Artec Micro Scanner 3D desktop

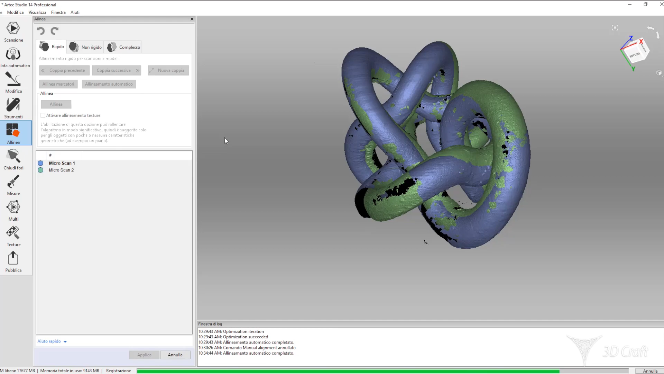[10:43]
farlo ruotare e spostare fino a farlo coincidere anche in maniera grossolana con l'altro modello da allineare e a questo punto il software calcola, sempre riconoscendo alcune caratteristiche geometriche, quale è la posizione ideale per far coincidere i due modelli.